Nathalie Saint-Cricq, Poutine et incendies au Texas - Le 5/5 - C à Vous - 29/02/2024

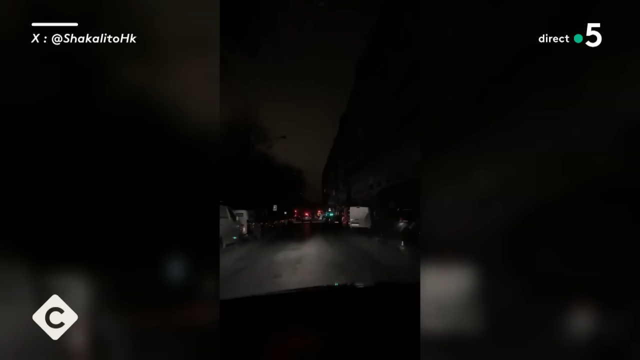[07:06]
C'est l'éclairage public. Il s'est retrouvé hors service. Les agents de l'opérateur ont dû rallumer à la main. Ça a pris un peu de temps. Tout est rentré dans l'or.